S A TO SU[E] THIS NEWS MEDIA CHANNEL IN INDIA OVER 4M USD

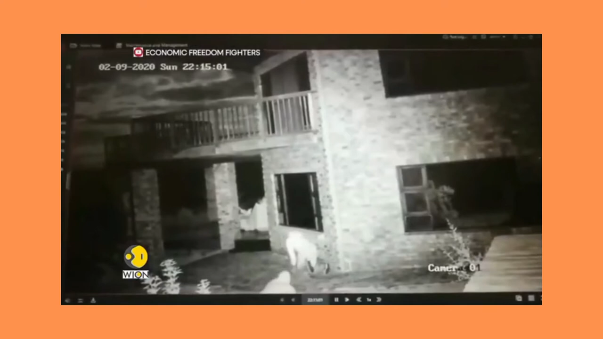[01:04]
take a look at the video on your screen the video was released by the economic freedom fighters this is an opposition party in South Africa they alleged that this is the CCTV footage of the robbery criminals broke into Ramaphosa's Falafala Wildlife Farm they discovered large sums of money